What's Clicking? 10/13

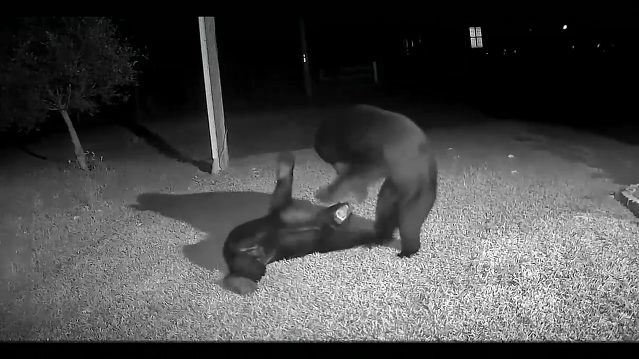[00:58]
The video shows two black bears wrestling with one of them starting off on his back feet. The man says there's never a dull night in the midway part of Gulf Breeze, Florida.
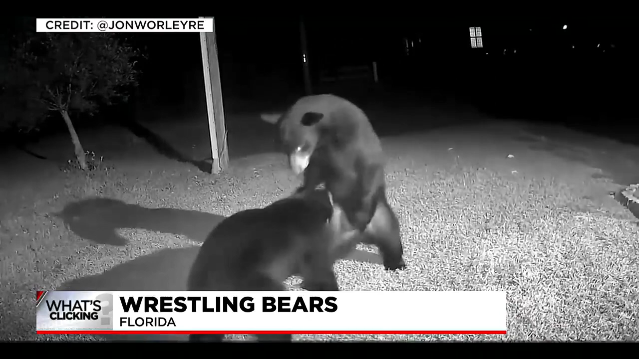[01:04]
The Florida Fish and Wildlife Conservation Commission says bears typically get